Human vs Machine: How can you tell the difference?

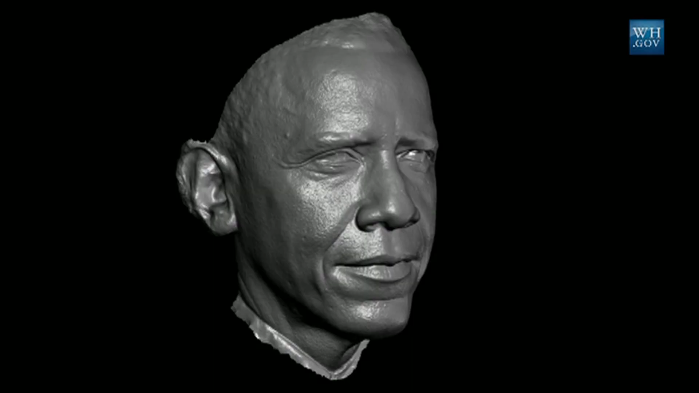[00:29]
Millions upon millions of measurements that create a 3D likeness of the president that we can now 3D print.